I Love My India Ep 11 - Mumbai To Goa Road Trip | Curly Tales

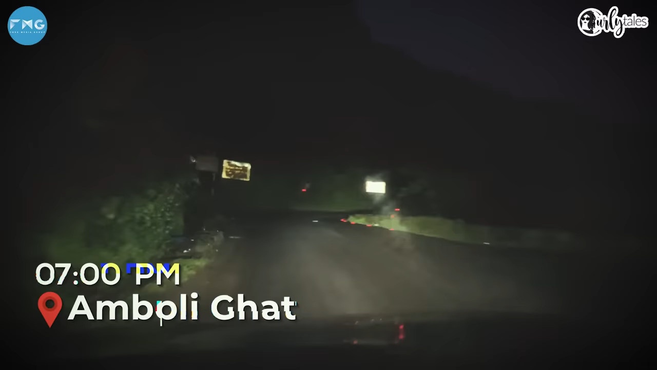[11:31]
व्हेन आई रीच्ड अम्बोली घाट इट फेल्ट लाइक द रोड्स आर ऑफकोर्स कर्वी बट देर आर नो लाइट्स एट
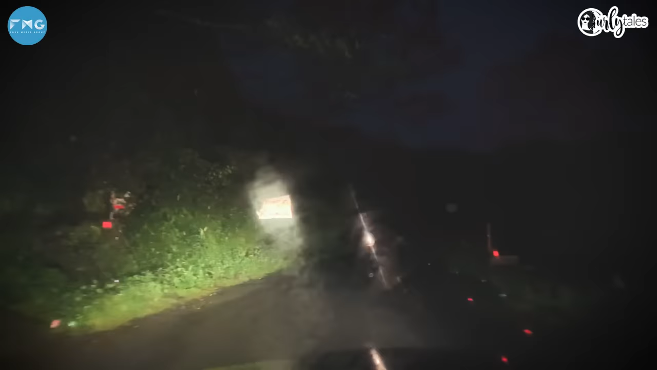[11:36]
ऑल और सामने वाली गाड़ी की हेडलाइट इज सो स्ट्रांग समटाइम्स यू जस्ट कैन सी सो आई
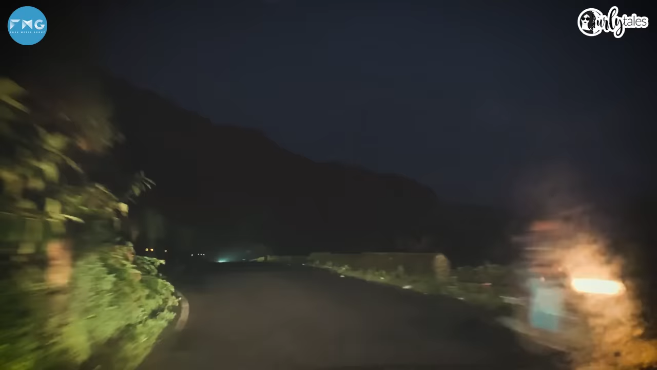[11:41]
वुड स्लो डाउन एंड माई स्पीड ड्रॉप डाउन ड्रास्टिकली सो दिस इज वन थिंग दैट आई विल नेवर रेकमेंड यू गाइज दैट ट्राई एंड रीच द